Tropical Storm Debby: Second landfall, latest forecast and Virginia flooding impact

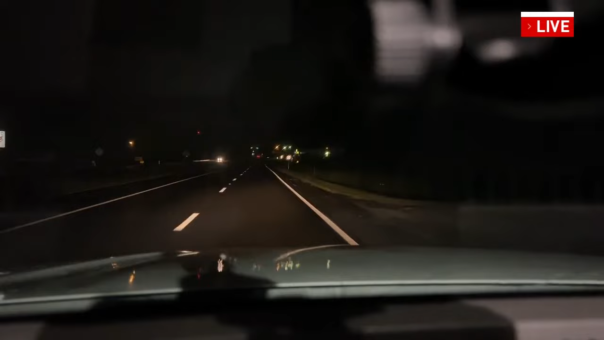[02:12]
29 in Campbell County heading towards Danville hasn't been too much of an issue. If you take a look at our dash cam, you can see the rain. It actually seems like it's slowed down in this current patch of where we're at as of right now. But in the last probably five minutes or so, it definitely was coming down a lot heavier.
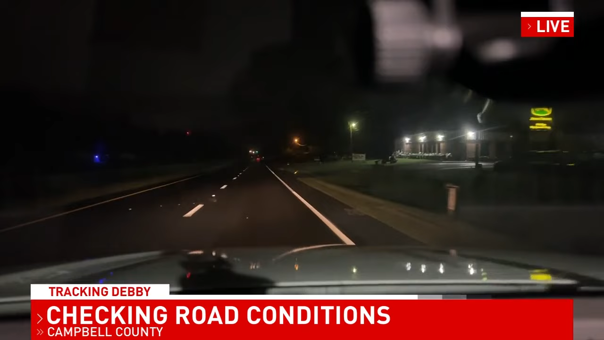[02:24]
As Will touched on in the last couple of minutes, the south side is definitely going to be getting hit a lot harder early on this morning. That's where we're heading to right now to check on the conditions in Danville as the storm heads more towards the north. As I mentioned, as of right now, there hasn't been too many slick spots, just a couple of areas where we noticed a little bit of rain collecting on the roadways. Best course of action for you this morning, if you have to head out the door this morning, give yourself a little bit of extra time, drive safely, drive slowly. We'll have more updates throughout all of Good Morning Virginia as we monitor those road conditions.